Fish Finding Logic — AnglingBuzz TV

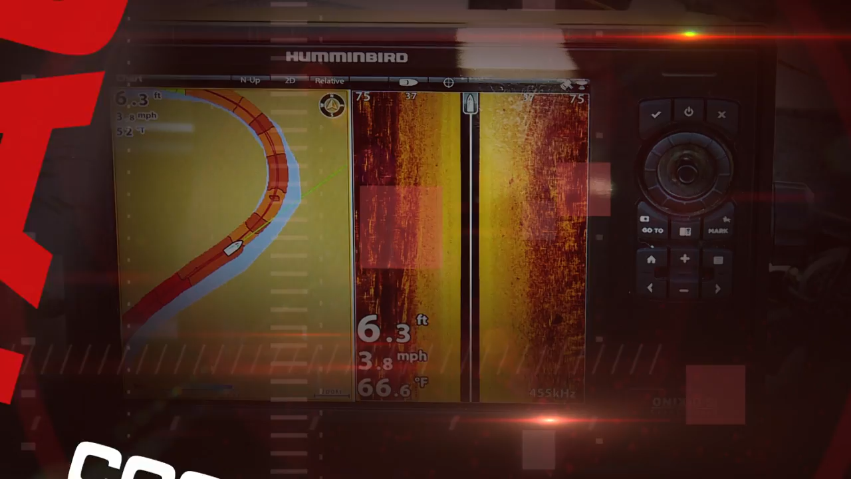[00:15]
On screen: depth 6.3 ft, speed 3.8 mph
The down imaging, the side imaging. There's a lot of different variations and different ways to rig this.
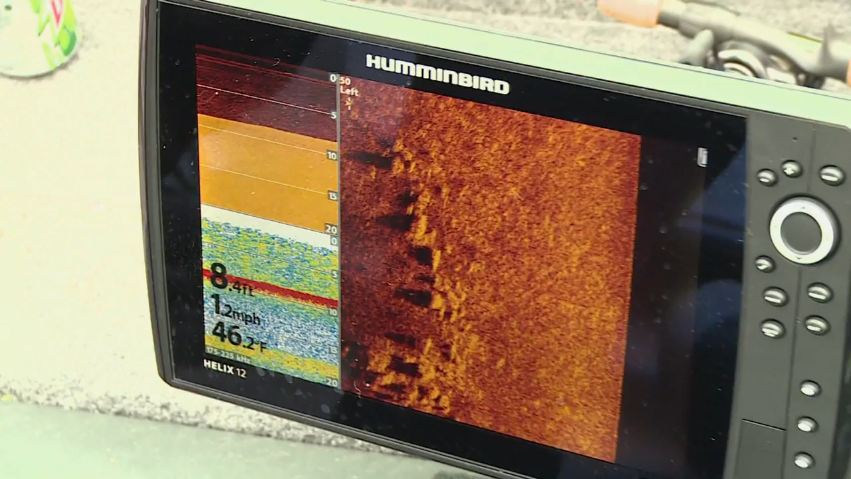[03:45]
On screen: depth 8.4 ft, water 46.2°F, speed 1.2 mph
Fall is also a good time to utilize side-looking technology to find rock piles and weeds in deeper water, bottom transitions, and forge-holding wood.
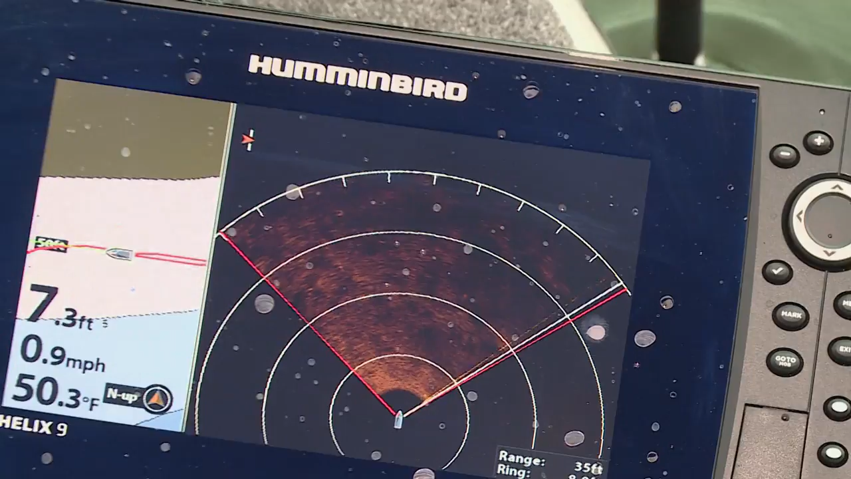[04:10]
On screen: depth 7.3 ft, water 50.3°F, speed 0.9 mph
new technologies emerge that continue to educate us all, providing a more detailed glimpse of what's really going on below the water.
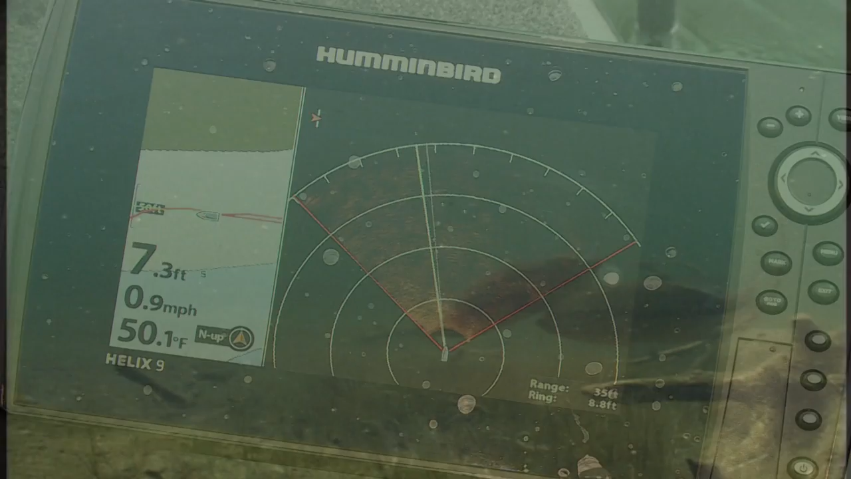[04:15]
On screen: depth 7.3 ft, water 50.1°F, speed 0.9 mph
And right now across the upper Midwest, with the warmer weather, the weed growth is really starting to take place.
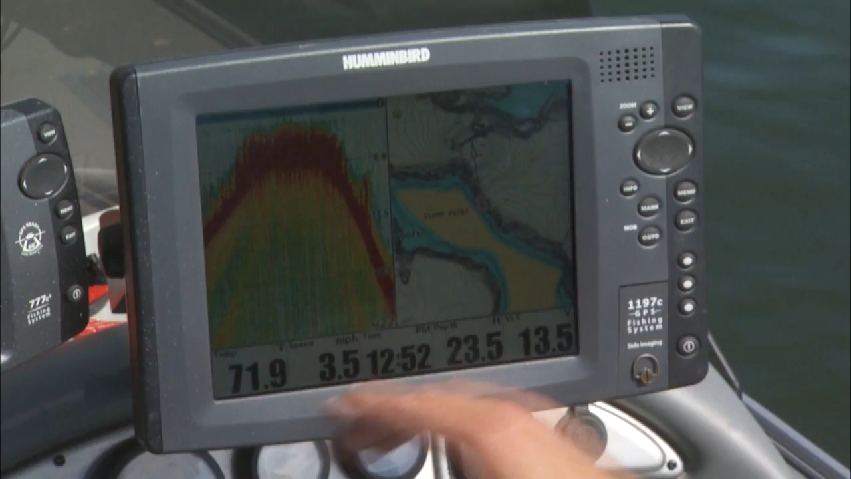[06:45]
The better you can understand and visualize these edges, the better you can grasp how fish relate to them.
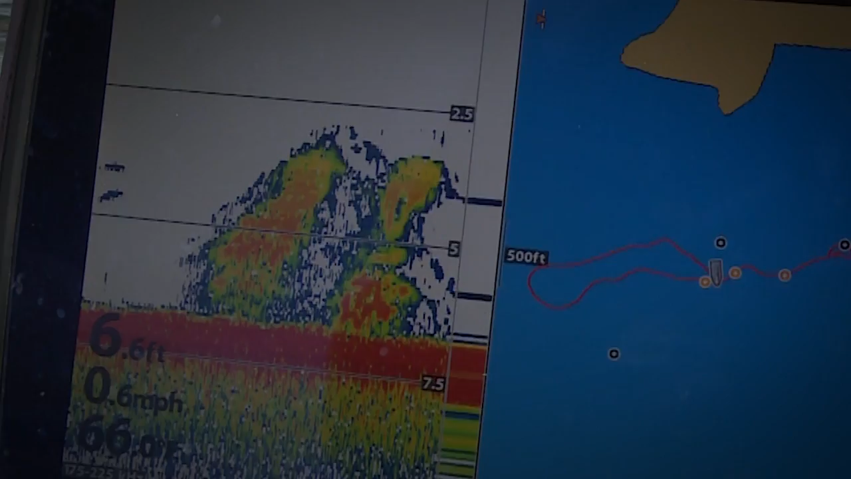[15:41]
On screen: depth 6.6 ft, speed 0.6 mph
If you see this, how do you know it's not actually this? Trust your AquaView and you'll see the real underwater world.
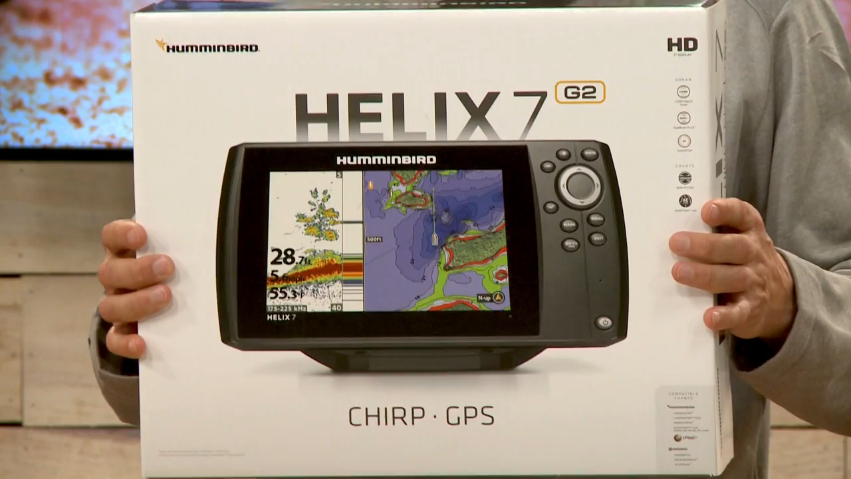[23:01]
Now, these have features like down imaging, side imaging, 360 imaging, chirp technology. Also available with AutoChart Live, where you can basically make a map of a lake where there is no map. This is the Helix 7 Series from Hummingbird. And pairing with that, well, the Smart Strike cards from Lake Master.